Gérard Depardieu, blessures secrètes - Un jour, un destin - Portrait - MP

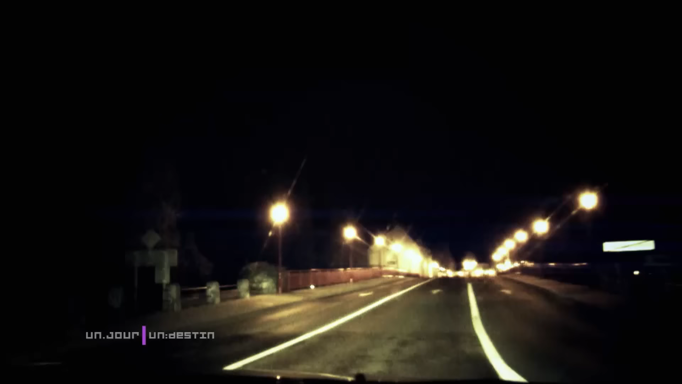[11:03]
À la sortie de Châteauroux, sur ce pont, le véhicule fait une embardée. Tous les jours, on prenait ce virage.